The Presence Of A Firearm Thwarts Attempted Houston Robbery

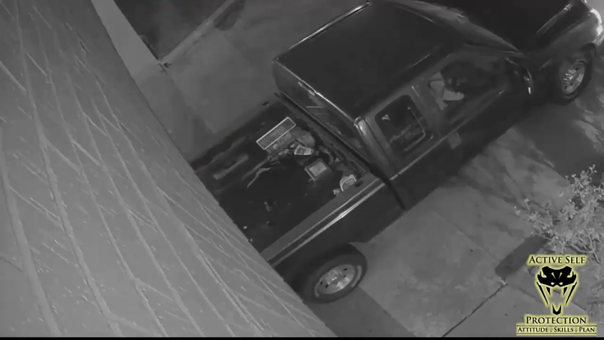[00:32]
What we see here is we're gonna see three guys get out of this pickup truck with a fourth driver in the car. And they have a chain on the back of their pickup.